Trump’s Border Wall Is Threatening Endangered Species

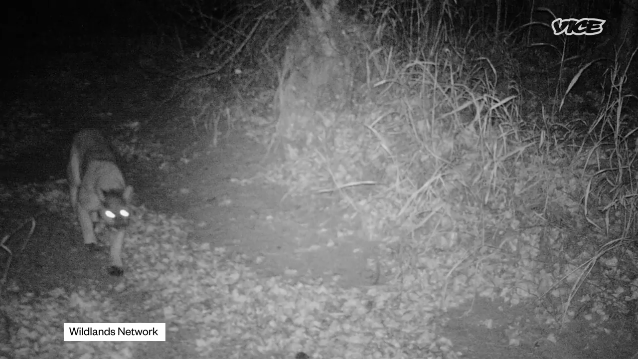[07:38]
And then, oh, what the hell is that? That's interesting. That's a bobcat.
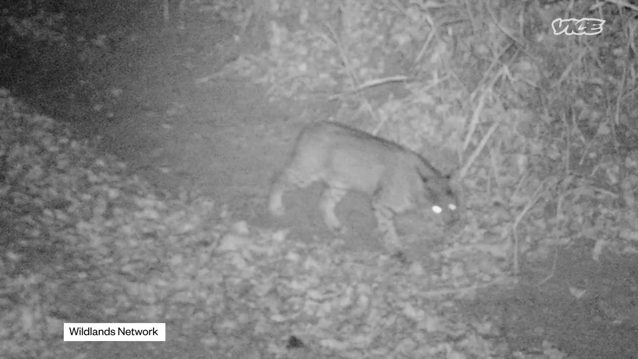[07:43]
Okay. So see, it jumped right there. Right.
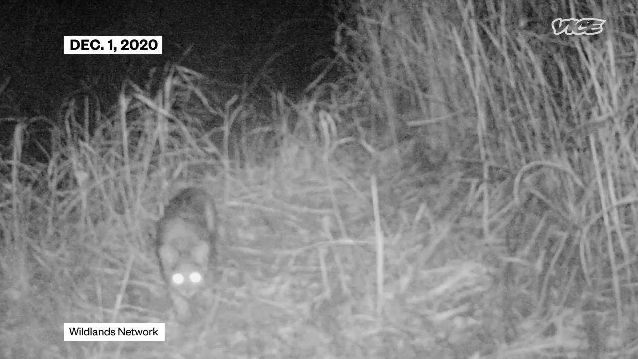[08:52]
Same scenario. And what I think is probably the same cat.